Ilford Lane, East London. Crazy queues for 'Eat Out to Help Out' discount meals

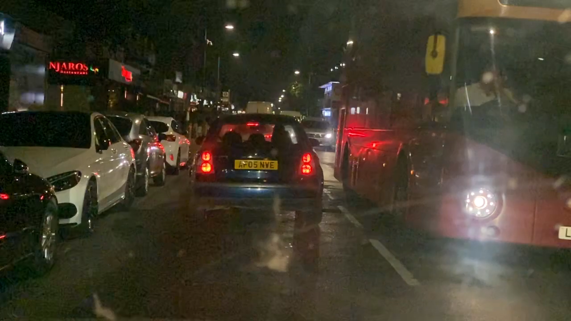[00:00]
all right good evening ladies and gentlemen i'm in ilford lane now and the time is 10 28 in the evening to be revised i've come to see because i've been told ilford lane is completely chock-a-block with people waiting to get their 50 discount on their eat out to eat out to help out scheme now i'm at side manjaro's here unfortunately it's a bit dark